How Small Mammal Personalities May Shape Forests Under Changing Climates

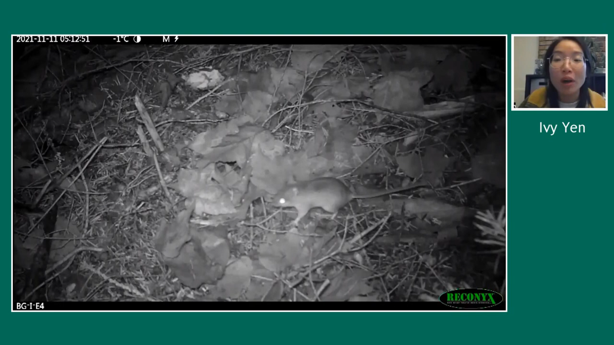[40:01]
I wanted to share one last video where I set up a camera to watch what happened to a, I believe this was a 12 acorn cache that this mouse made. So this is in November of 2021, and the video spans about over two weeks. So this is the original mouse that made the cache. And he's come back to check on it.